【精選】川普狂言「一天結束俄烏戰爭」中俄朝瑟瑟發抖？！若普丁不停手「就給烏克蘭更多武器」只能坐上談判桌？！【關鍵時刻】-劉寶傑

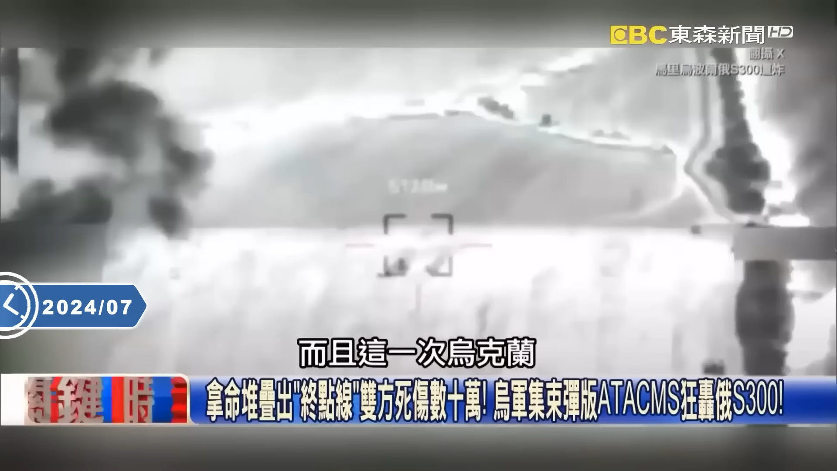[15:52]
而且这一次乌克兰也没再给你省成本的，一次就发6颗。我就发6颗陆军战术导弹打过去，就是要把你的我们讲的萨姆300给毁掉。 而且刚刚讲的，这个 ATACM 它是所谓的这个集束弹，它是用整个集束弹的方式，是用不是一个点哦，它整个面把你给炸掉。 对，而且一次发6枚。 你看，它那个集束弹的范围居然这么大， 别，看着都密集恐惧症。宝林，你知道这个厉害在哪里吗？你有没有仔细注意到，它有好几个圈圈，好几个圈圈，所以它不是只有一发。
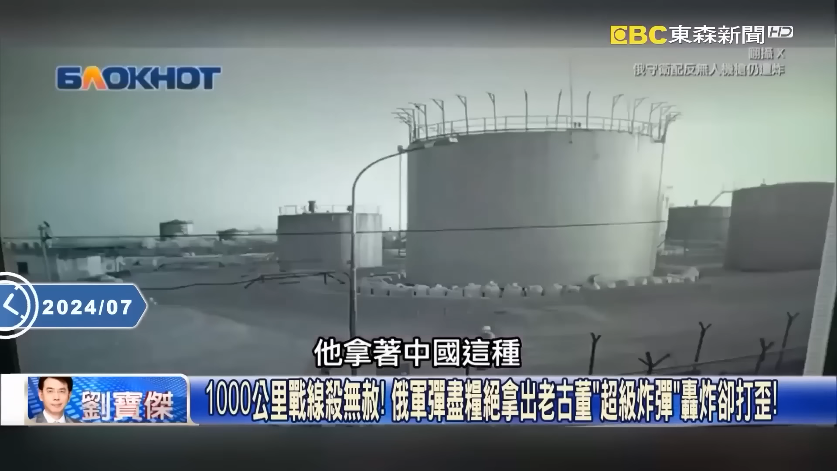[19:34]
下面有一个小小一个穿白色的人，你看拿着一支枪，哦，很警戒哦，往前跑，然后开始瞄了，瞄瞄瞄，我射，砰啊，就还是炸掉，然后吓到马上拔腿绕跑。